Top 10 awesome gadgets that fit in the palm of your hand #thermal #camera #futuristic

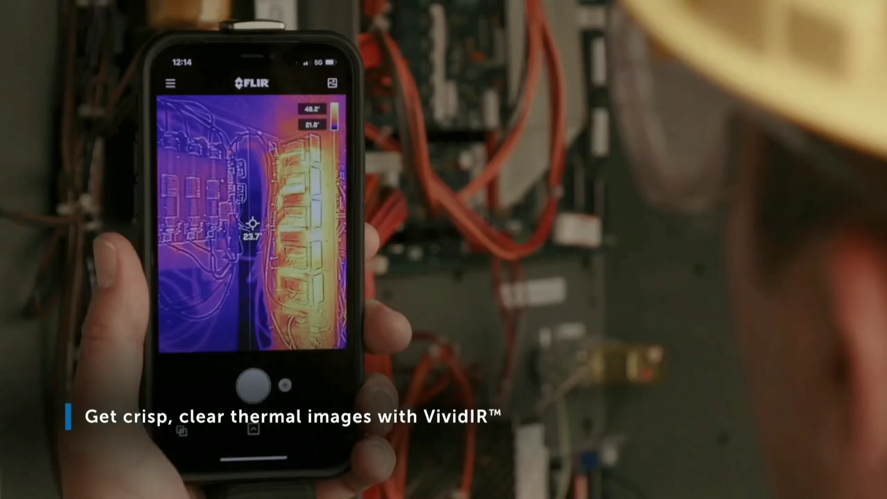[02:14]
is equipped with a high resolution thermal sensor
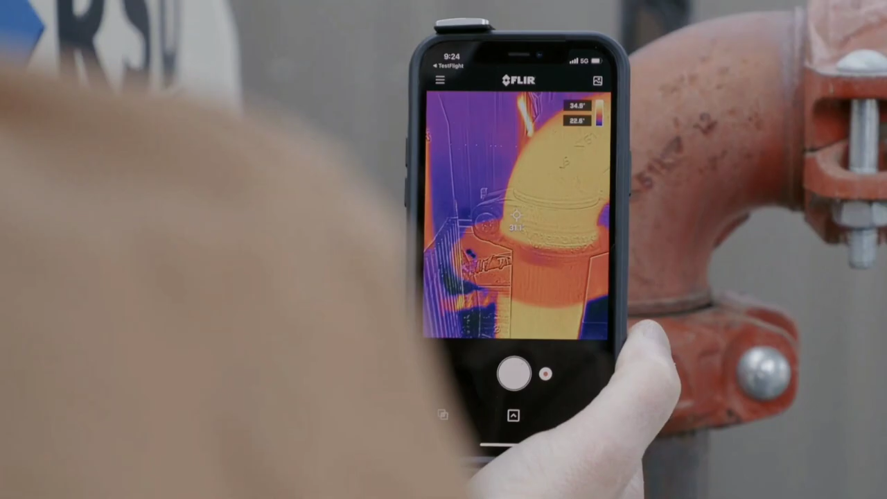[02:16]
that can capture detailed thermal images and video this
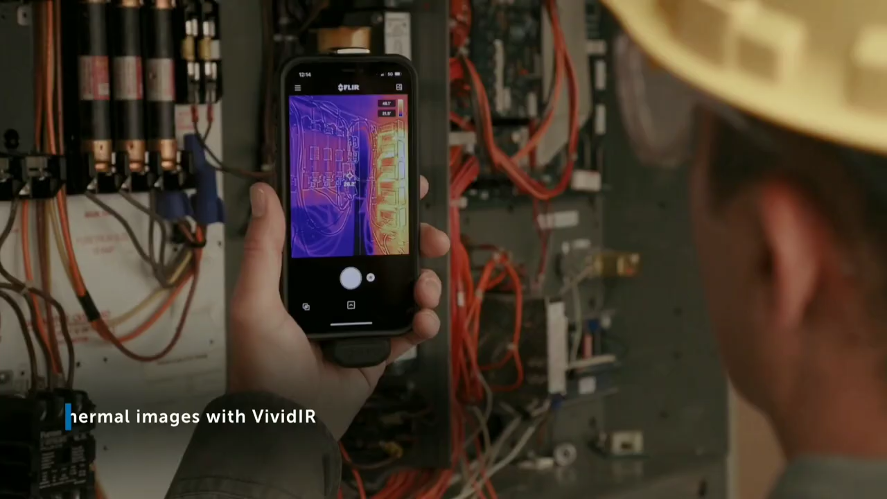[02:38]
which ensures broad compatibility and ease of use across different mobile devices it can
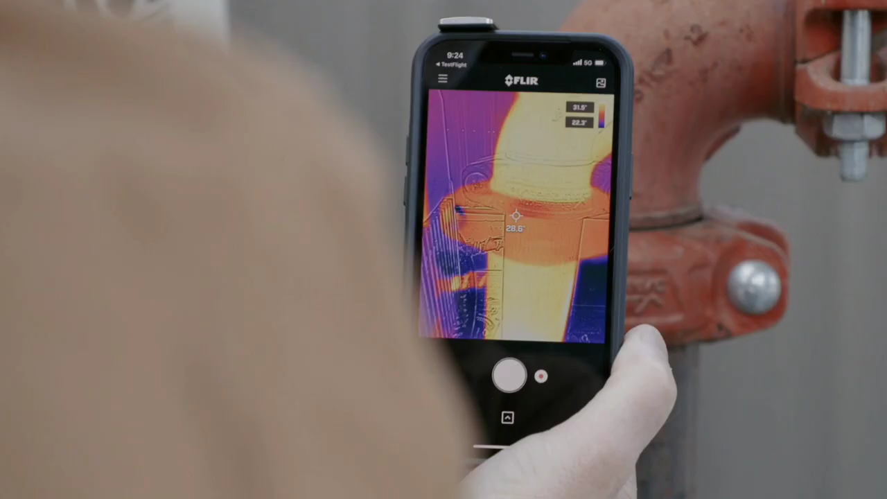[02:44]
detect even small temperature differences across a
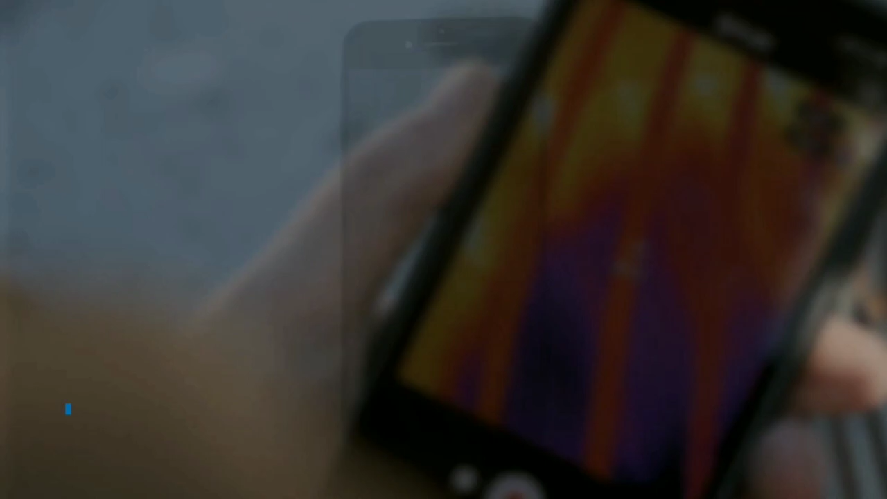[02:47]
scene this makes it suitable for various applications including building